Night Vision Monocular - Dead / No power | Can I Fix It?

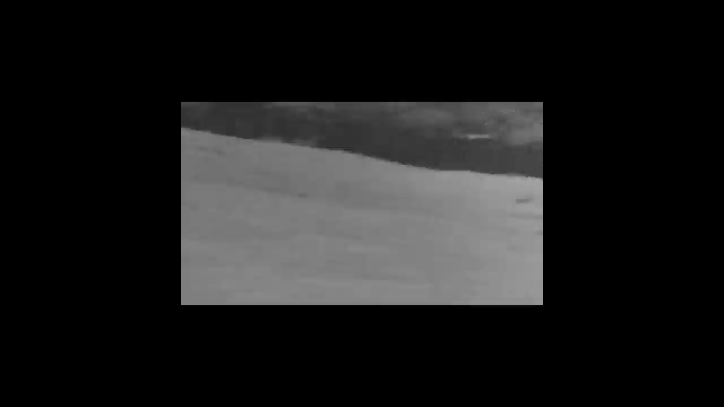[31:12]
So the resolution isn't particularly great. I mean it's only 640 by 480. And the picture quality is a little bit grainy. I see a couple of rabbits.
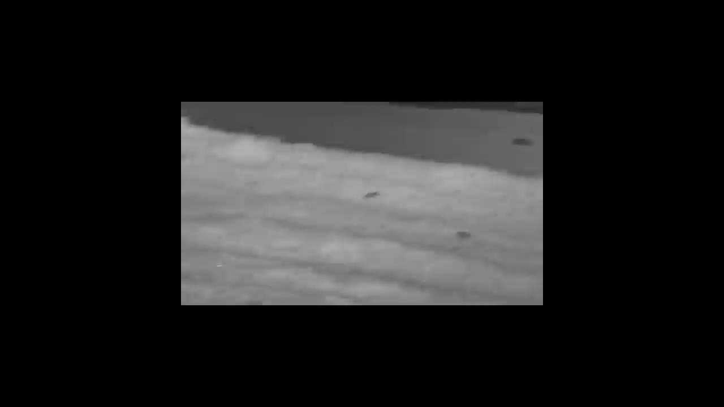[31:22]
There's one there. And there's a couple more just to the right here.
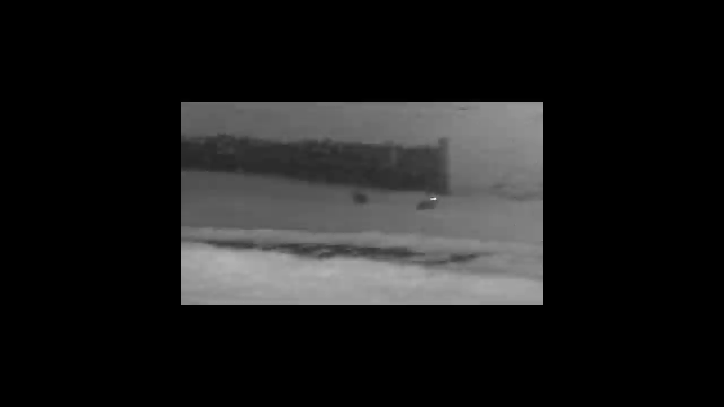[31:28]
This is one of our cats. This is a kiwi sat on the wall there.
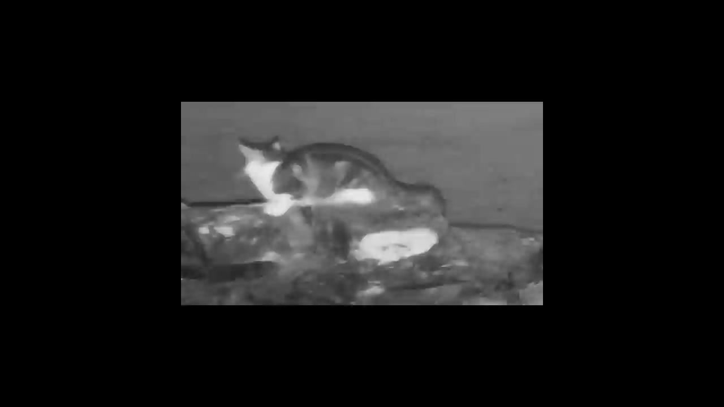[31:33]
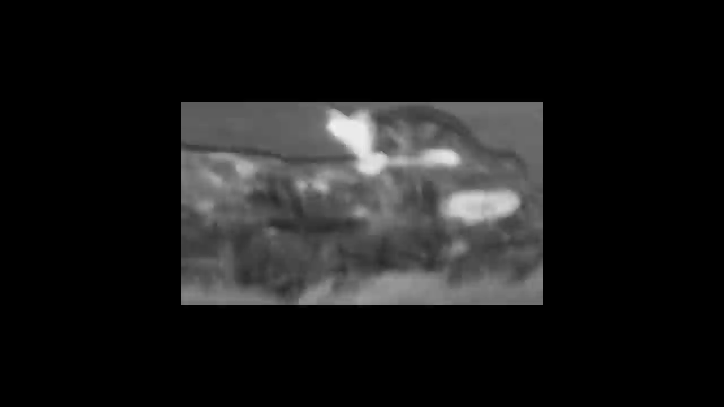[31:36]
And we've got another cat just a little bit to the right here. It sucks if I can just find her in the scope there. There she is. So that sucks.